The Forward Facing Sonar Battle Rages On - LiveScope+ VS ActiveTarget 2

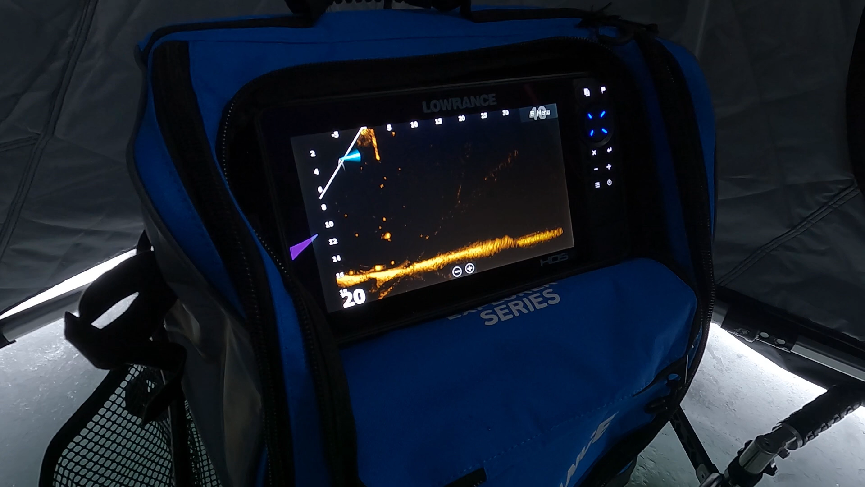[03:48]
simpler to figure out but in using it i have found that there are some downsides so beam stitching is one
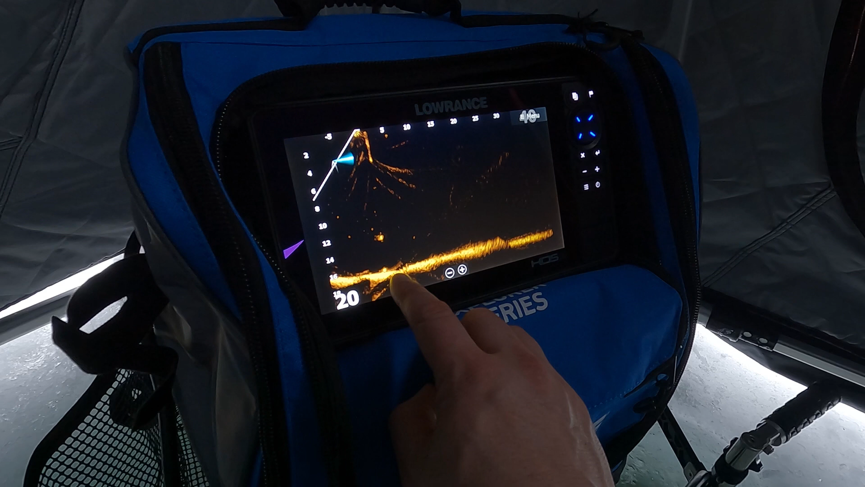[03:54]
thing detail level in the sonar is another fish detail has actually been really really good
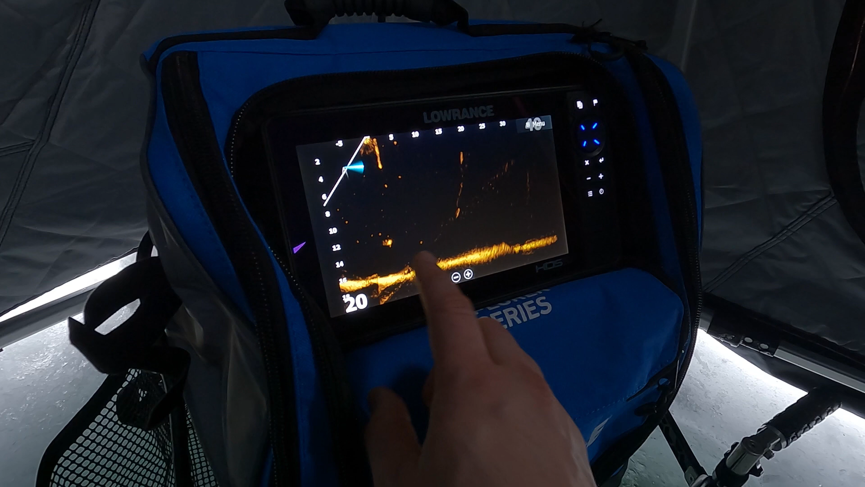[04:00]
and then the other thing that i don't like is the delay on it and i'll show you that here down here so you can see that i'm lifting it up there's fish coming up literally almost as soon as i lift it up on the garmin it comes up there's next to no delay so i pulled that school up off the bottom there and kind of hard to see my lure now with all those fish but there it is so dropping it down you can see the lure lifting it up it's coming up
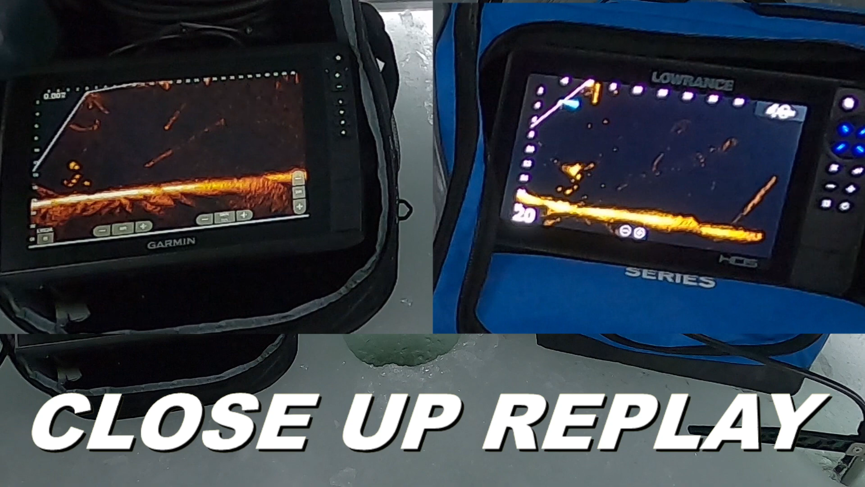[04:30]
basically right away but there is that delay with the lawrence so that's one thing i wasn't too happy about it i really haven't seen it cause any issues for me though as far as missed fish or lost fish all that
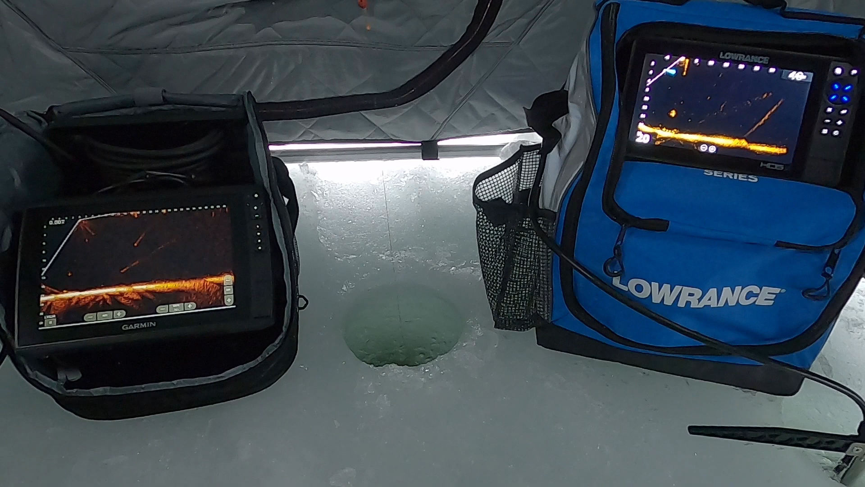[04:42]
much you know i'm sure it's not perfect but i really haven't seen a huge issue so i want to look at rotating the transducer now
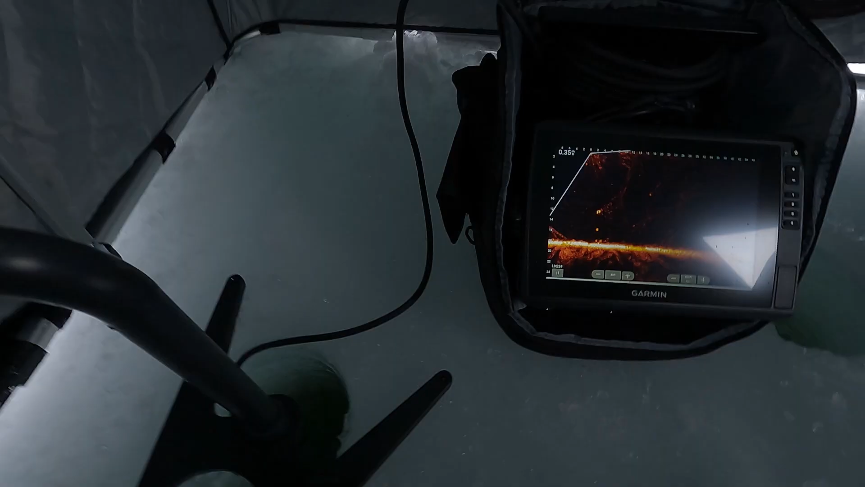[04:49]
and i just got my foot on it just to stabilize it but i'm just spinning it around you can see that the bottom
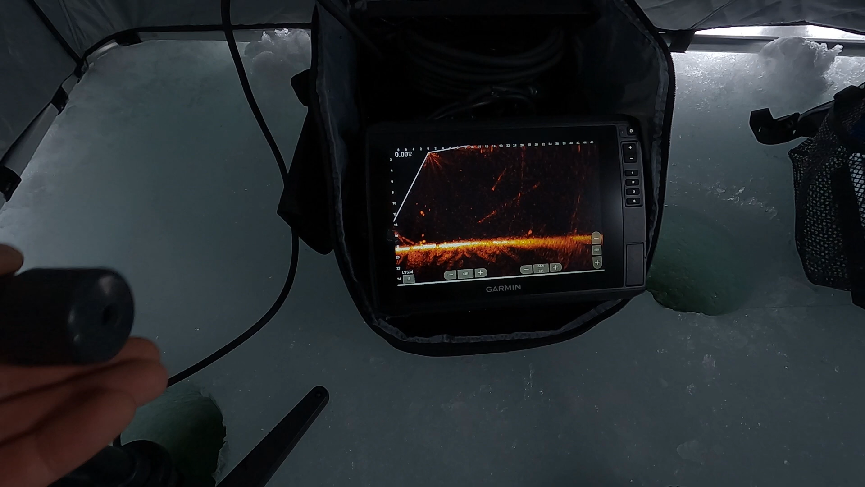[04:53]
is hardly moving unfortunately too with these garmin mounts there's a ton of play in them
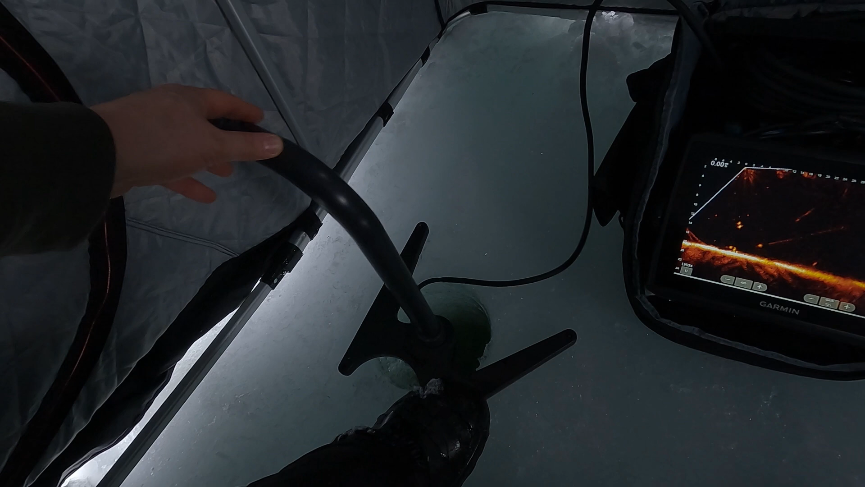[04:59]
so that's affecting it a little bit but the stabilization is
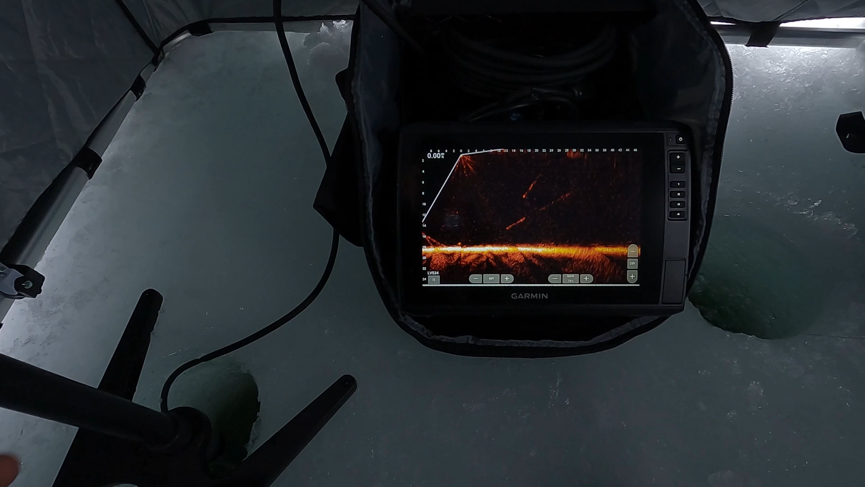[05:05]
actually working really really well there actually looks like a big fish out there you see the beam stitching but i feel like it's
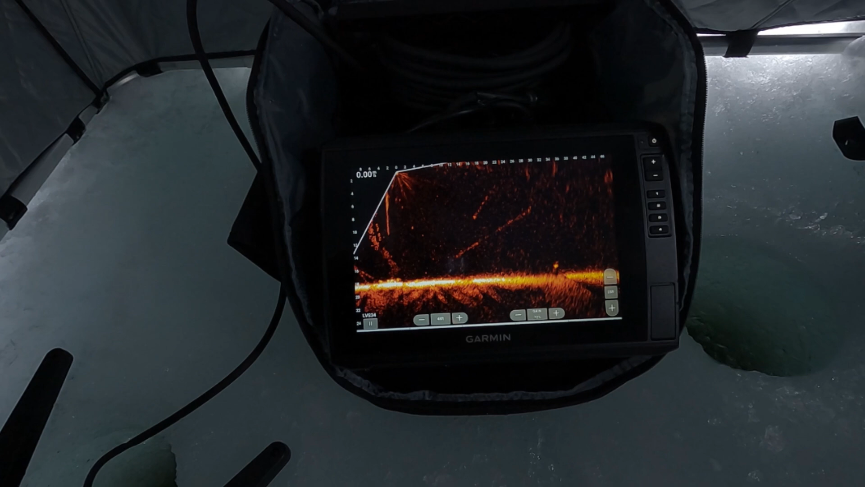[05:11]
not as big a deal on the garmin there i'm going to show you the lawrence doing the same thing okay
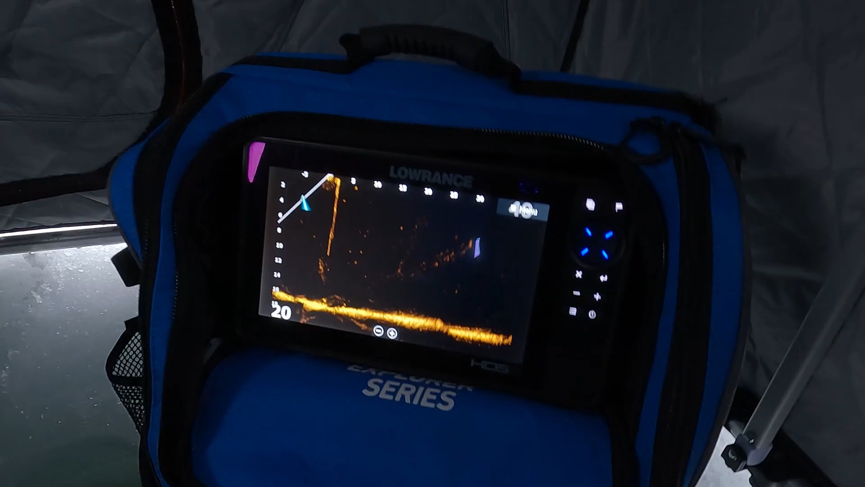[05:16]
so over here on
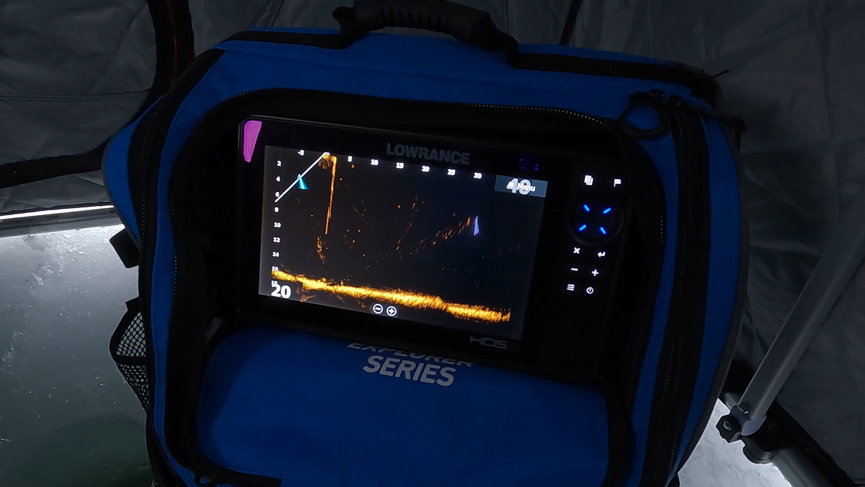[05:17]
the lawrence just doing the same thing just stepping on the mount to stabilize it and now i'm just going to rotate that around
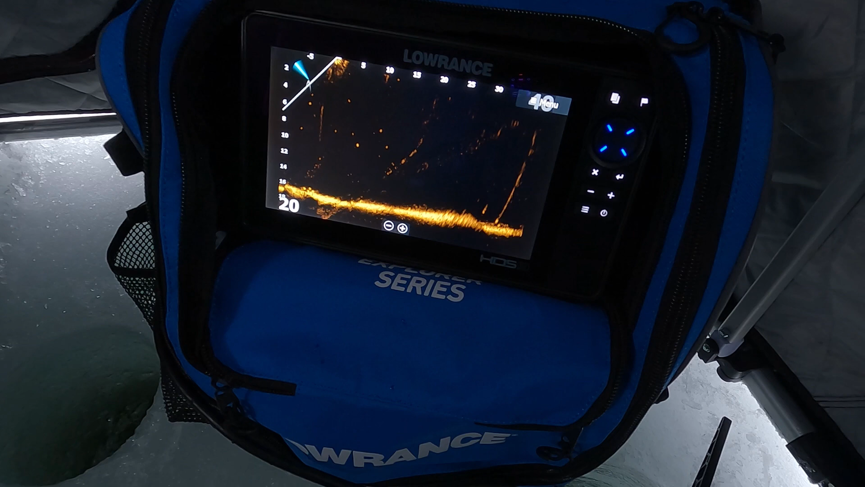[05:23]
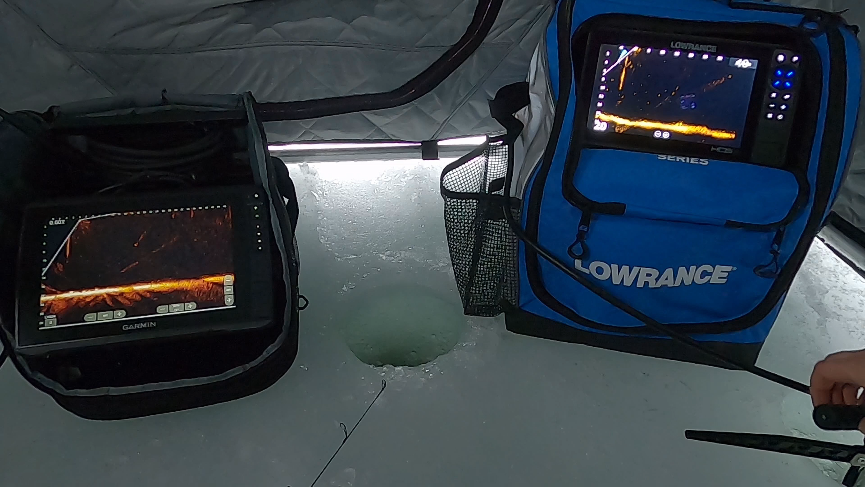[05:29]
so it's not horrible but i feel like the bottom's a little bit more jittery on the lawrence next
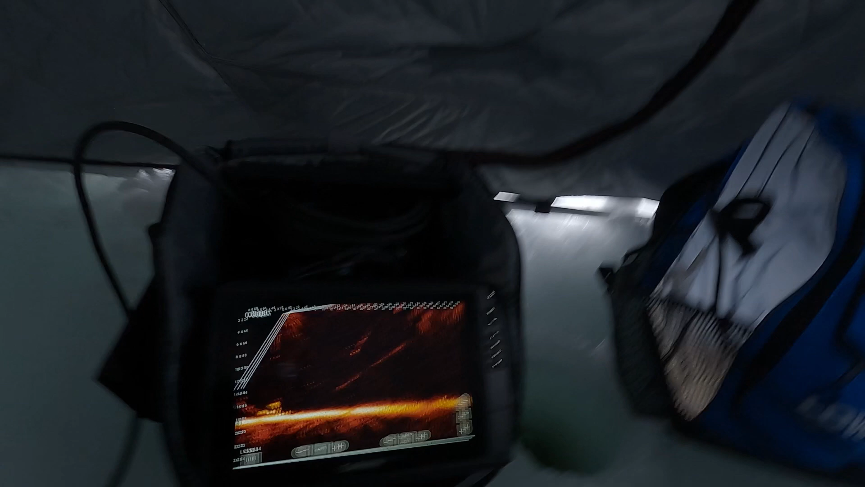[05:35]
thing i want to show you is the forward range so if we come in here and increase that range
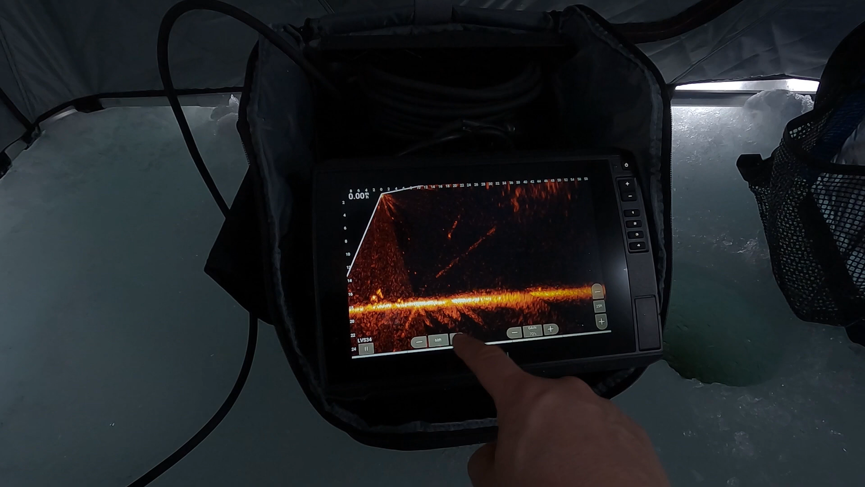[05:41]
i've got the hide menu feature on and sometimes on the garmin if you touch too low you pick that up the menu bar i mean and not something i'm all that fond of but i also don't like to have the menu bar on there so now look at how far out we're 130 feet out and still going
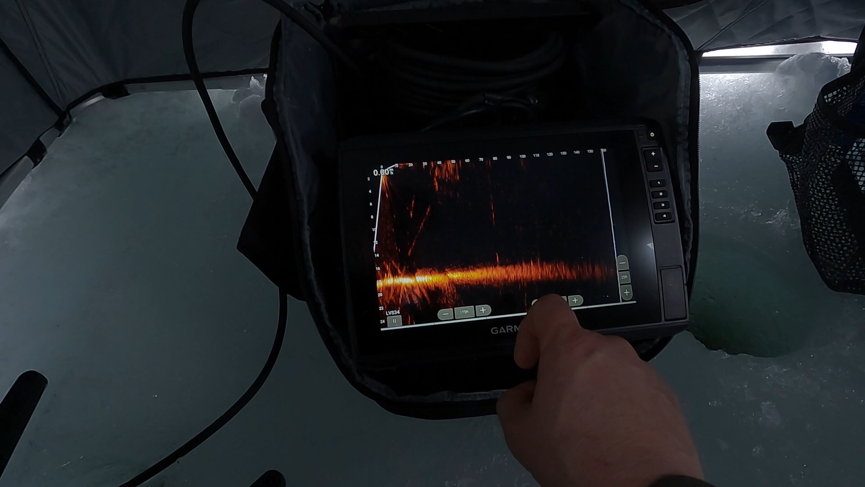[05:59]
like look at this this is actually pretty incredible for an lvs 34 transducer you're just going to rotate it just so you can kind of see so i would say that's a
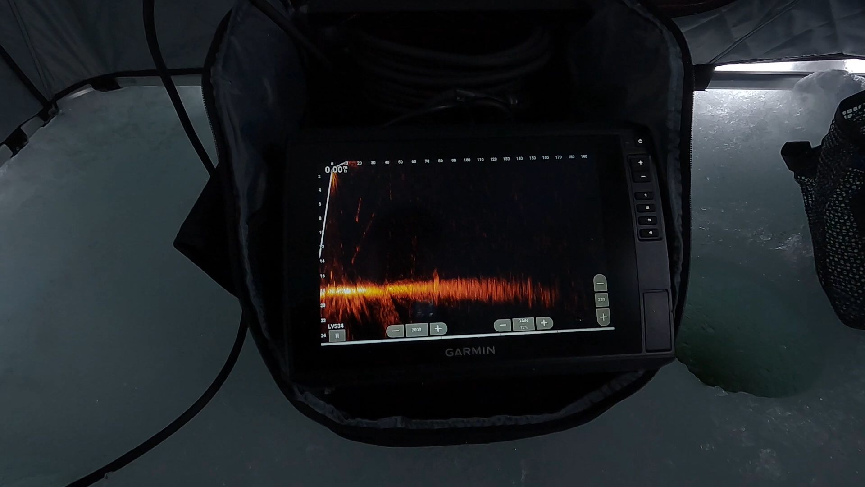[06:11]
200 foot range there let's cut it back i think 150 is going to be kind of a reasonable range so there's 150 feet we're at a 25 foot